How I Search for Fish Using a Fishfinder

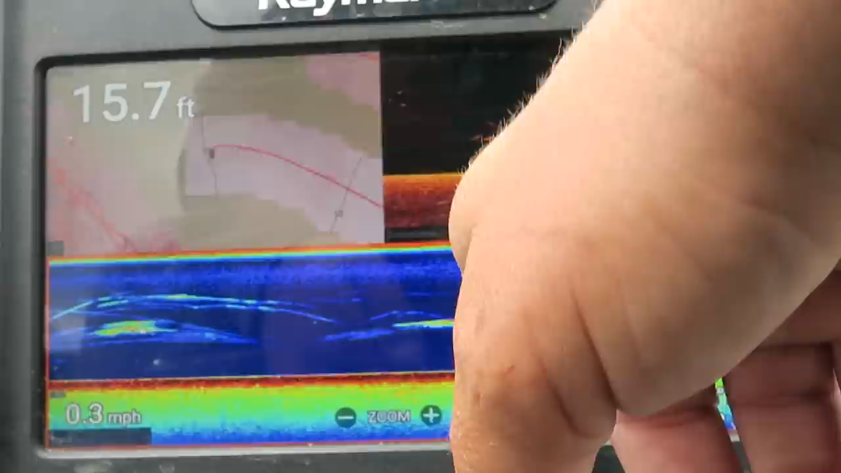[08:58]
On screen: depth 15.7 ft, speed 0.3 mph
to my regular sonar but anyway and I'm looking for three colors blue on the outside yellow and red in the middle for
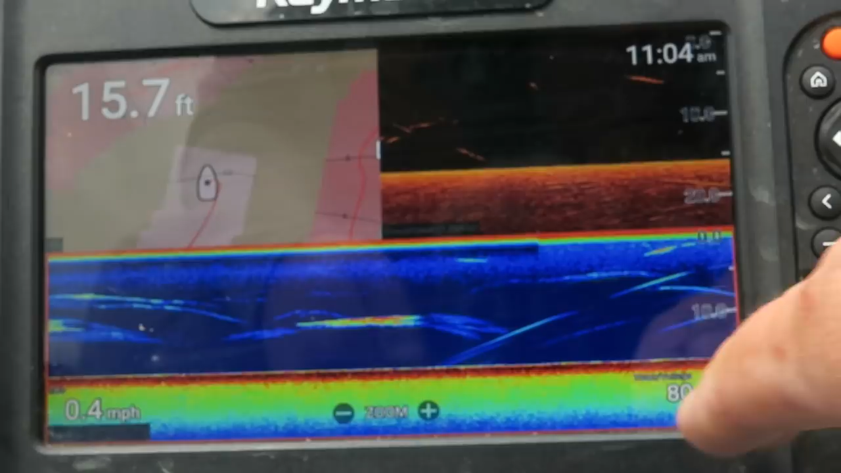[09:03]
On screen: depth 15.7 ft, speed 0.4 mph
this color palette other fish finders have different color palettes but I'm always looking to see how big the fish are
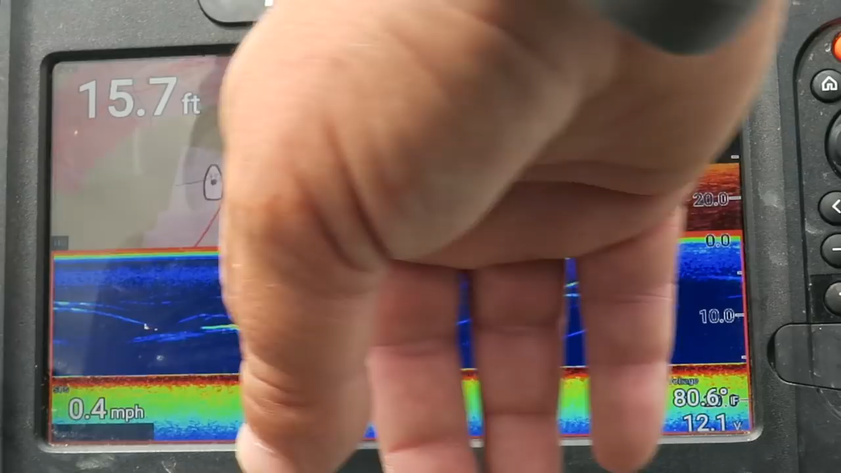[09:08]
On screen: depth 15.7 ft, speed 0.4 mph
the more red or the more color in the center the bigger the fish is so that's kind of what I'm looking for and I'll
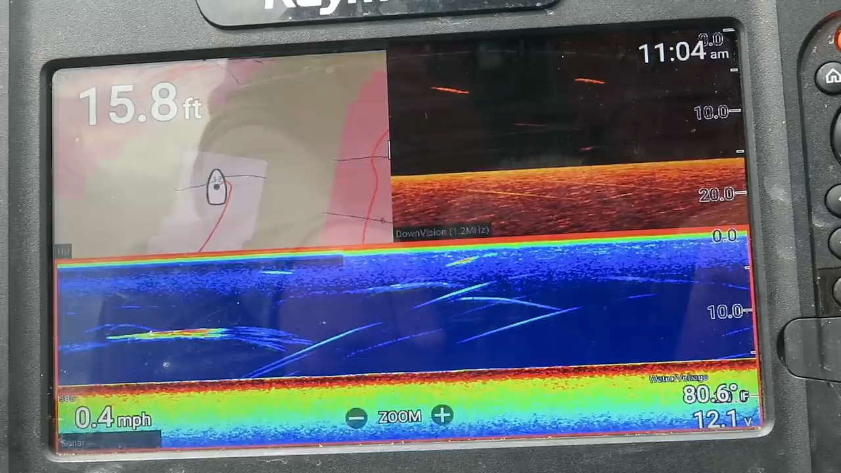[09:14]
On screen: depth 15.8 ft, speed 0.4 mph
show you that as I see it so right now I'm pulling up into a little cove it's actually there's two coves and if you guys know this lake it's called Lafayette Lake in Georgia it's got a little cove right
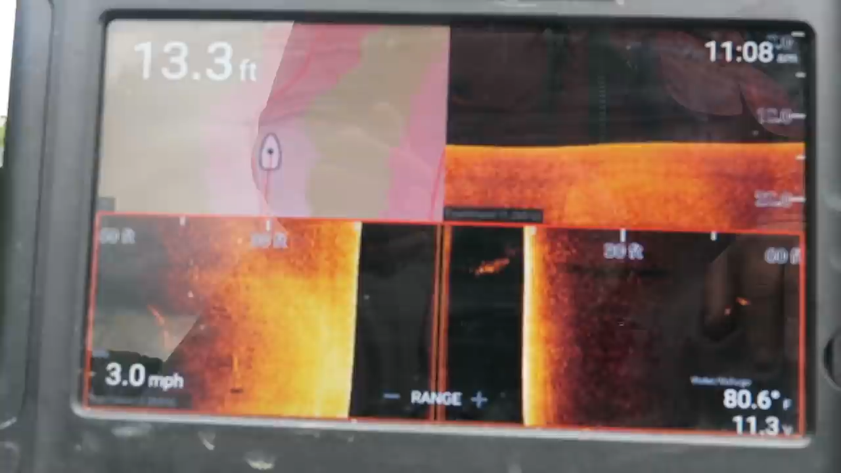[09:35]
On screen: depth 13.3 ft, water 80.6°F, speed 3.0 mph
see what I can see there's a little something on the bottom right there I see two little shadows start to get up into that 10 foot range it's just stuff laying on the bottom this right here is um looks like a little bit of bait fish or something you
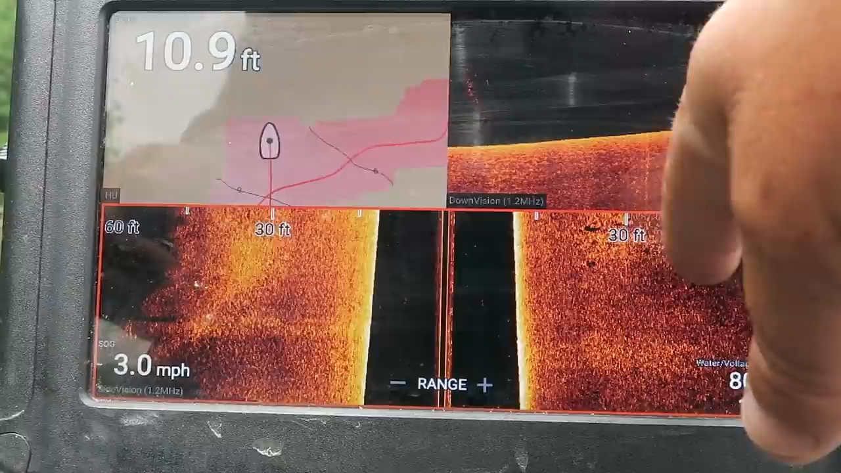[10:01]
On screen: depth 10.9 ft, speed 3.0 mph
see little bitty shadows that's a stump and if I slow way down which I typically I should I like to go 1.3 miles an hour and the reason I'm in my kayak is because I get a lot better image in this kayak than I do my boat there's less bubbles going over top of the transducer my boat throws bubbles up under the transducer okay so we're at 10 feet you start to see fish see those little dots on the bottom especially on the down imaging see all these little dots starting to see a good concentration of fish at 10 feet this is the way it was the other day too I expected them to be a little
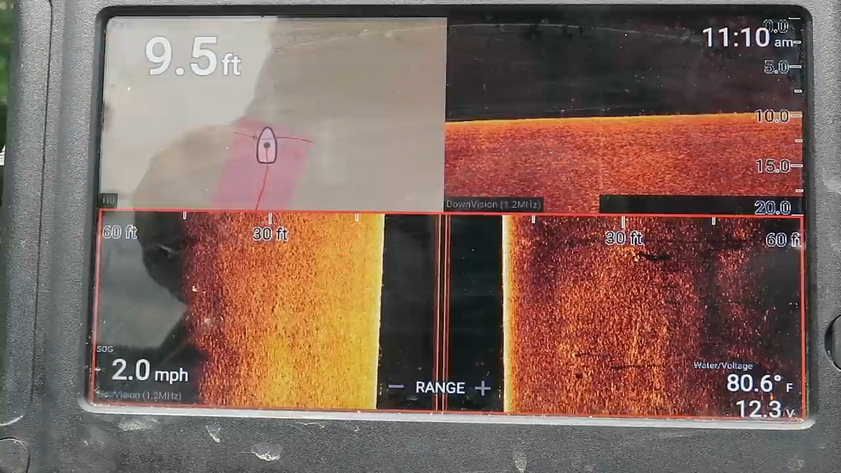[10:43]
On screen: depth 9.5 ft, water 80.6°F, speed 2.0 mph
shallower because we got some good cold rain but there's a lot of fish just right here hanging close to the bottom they're not big but they're fish it's life and that's kind of what I'm looking for a couple little things there's not a lot that I can find in the bottom of this lake not a lot of drops not a lot of anything else I've got a bug problem with my leg um but uh it's just it's almost featureless which makes it really tough to find fish but if I can find fish here I can find fish anywhere I'm getting up into the eight foot range you see a little bit of ball of bait fish right here small one slow down just a
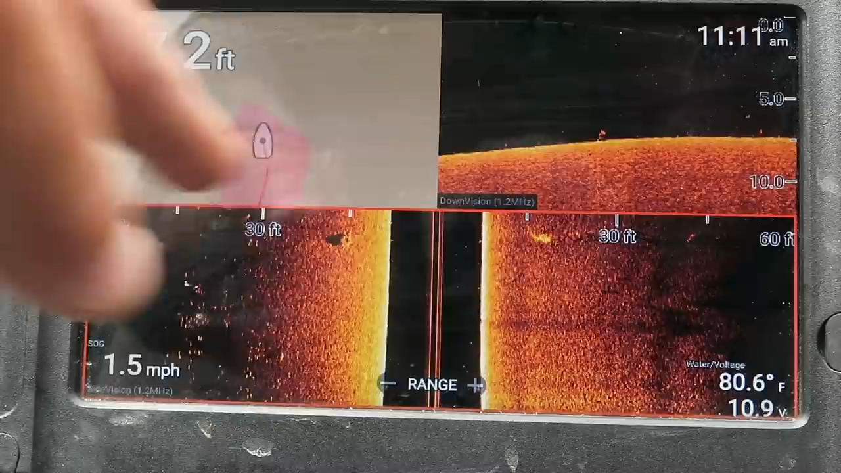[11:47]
On screen: water 80.6°F, speed 1.5 mph
it drops off right here evidently the creek channel or whatever ditch runs in here is is over on this side but you can see the suspended fish above that drop you know and there's something right there a little stump or something um I don't see any fish on it but about 1.5 miles an hour and I'm gonna start zigzagging because I'm about to run into the bank small fish a lot of small fish but you'll notice
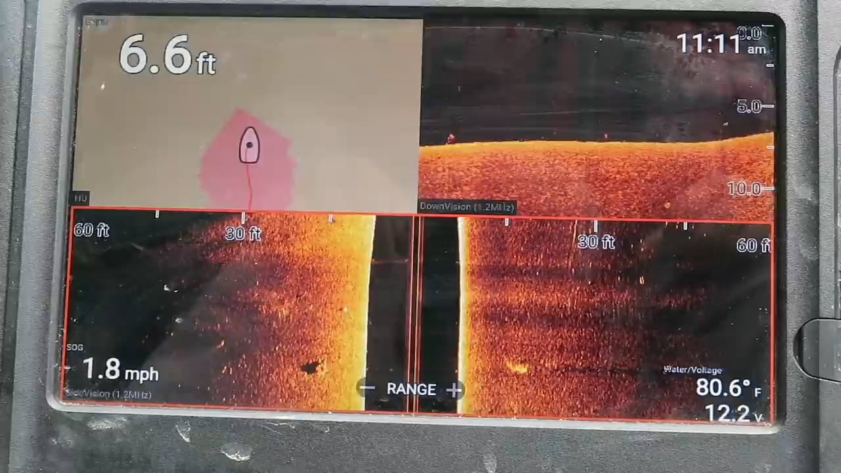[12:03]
On screen: depth 6.6 ft, water 80.6°F, speed 1.8 mph
and what I think I'll see is once I get up super shallow up into five you know five and less I'll see fewer of those small fish I expect the bass between beat to be between eight and 12 feet deep just because of what I see there and that's where I'm going to focus on I could be wrong this rain and it's muddy water could move them up super shallow but that's something I'll find out with my rod and reel and not with a fish finder if you look at all this this is super muddy
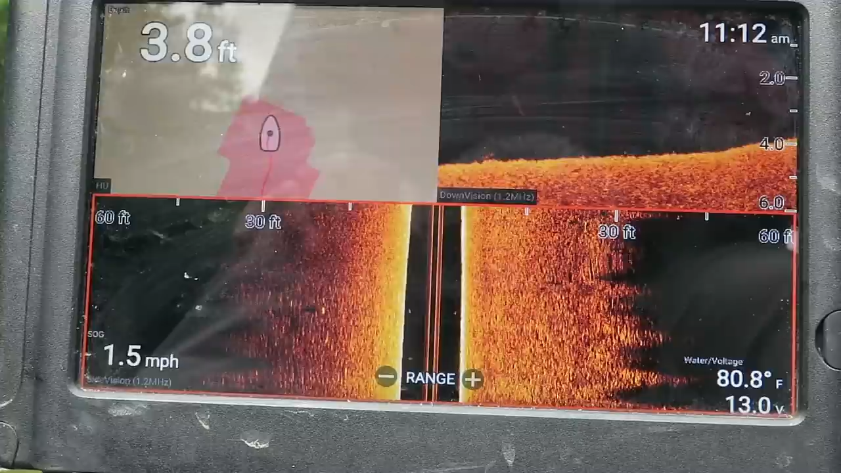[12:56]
On screen: depth 3.8 ft, water 80.8°F, speed 1.5 mph
so I'm pushing up into the four foot range you don't see hardly any fish you see a little bit here and there
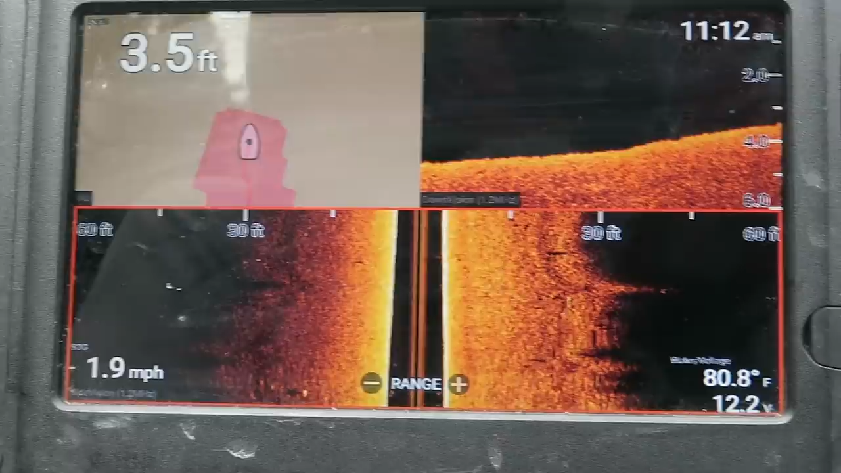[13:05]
On screen: depth 3.5 ft, water 80.8°F, speed 1.9 mph
so what I'm about to do is I've got these trees right here laying in the water and
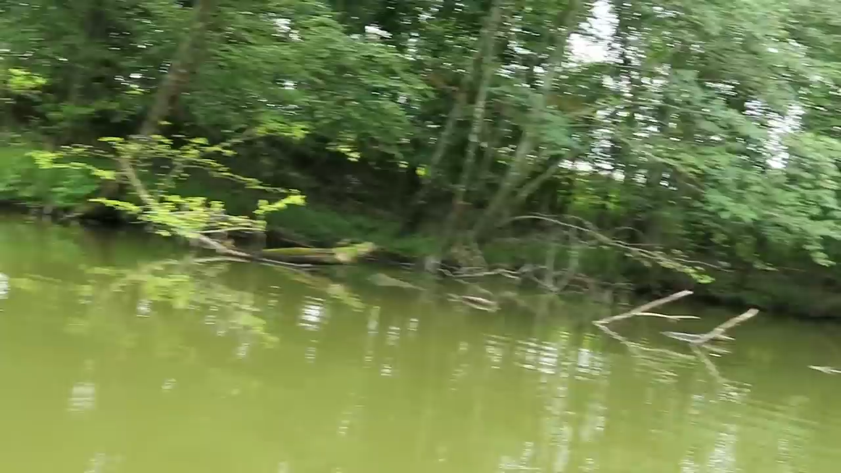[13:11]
I'm going to turn around and go the other direction I'll tell you when I'm crossing in front of them and I'm going to look and see if there's any fish suspended up underneath them
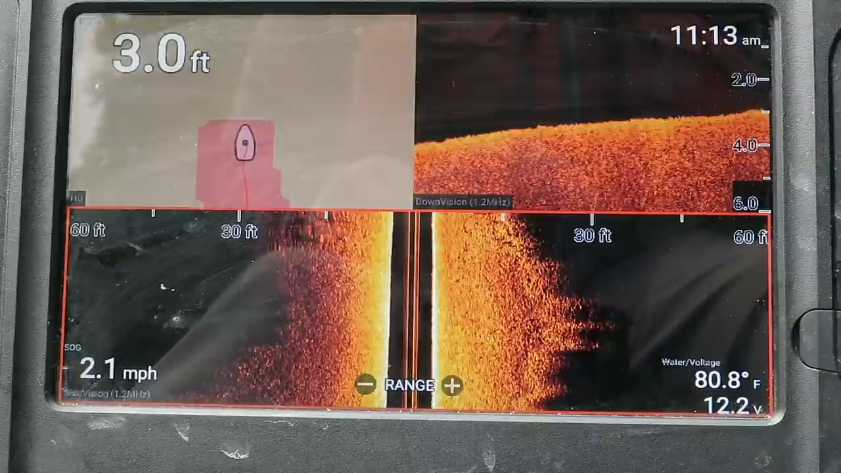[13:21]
On screen: depth 3.0 ft, water 80.8°F, speed 2.1 mph
side imaging is so valuable when you're trying to find fish quickly but I don't recommend getting it to start with especially if you're on a budget because it's not cheap and you want to get the largest screen that
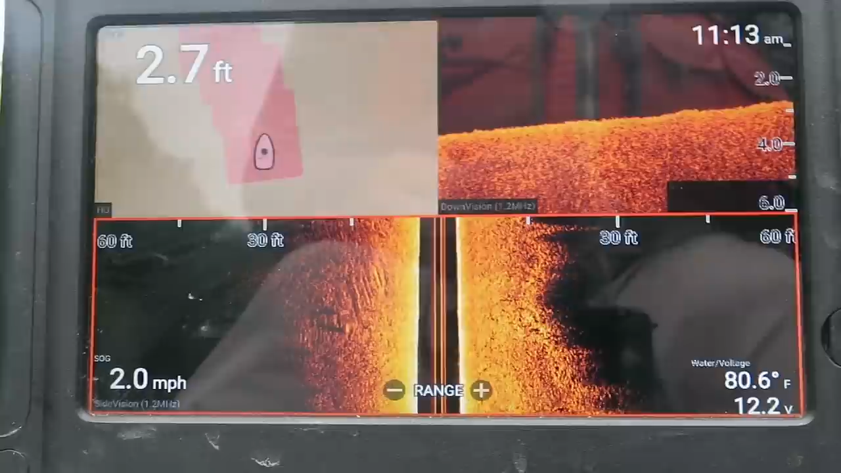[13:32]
On screen: depth 2.7 ft, water 80.6°F, speed 2.0 mph
you can afford with side imaging because the smaller screens you just don't see as much detail okay we're about to pass one of these trees and you won't be able to see the tree very good you see a little squiggly
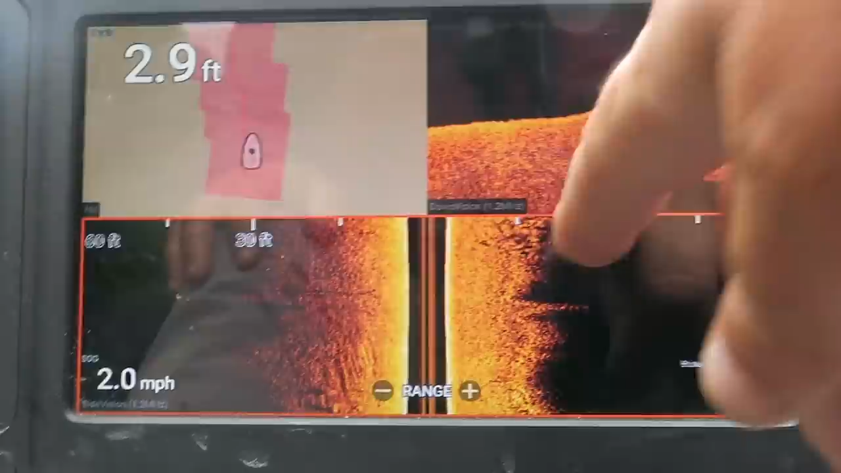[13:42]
On screen: depth 2.9 ft, speed 2.0 mph
stuff right here all that let me
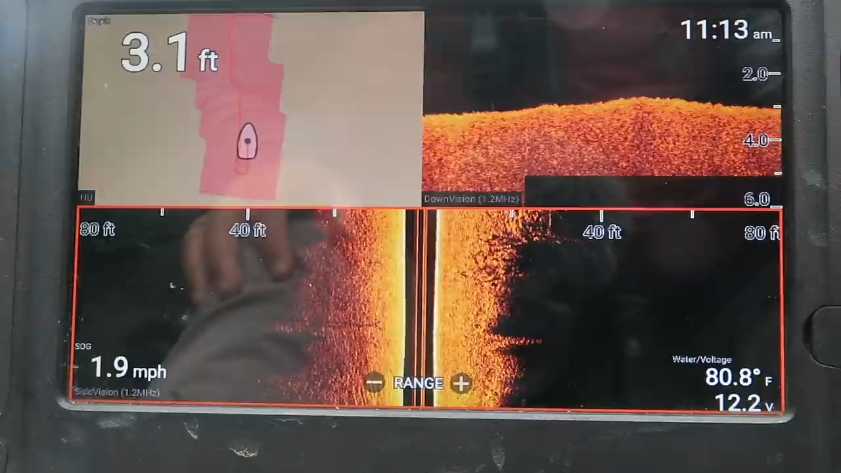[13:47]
On screen: depth 3.1 ft, water 80.8°F, speed 1.9 mph
change my range a little bit I don't like to change my range much on the on the side imaging because then it changes the size of the fish that you see and I'm just used to seeing you know I can tell in the side imaging how big a fish is if I just leave it in the one spot so that's just rough rough bottom is all that is going under another tree nothing there doesn't mean there isn't anything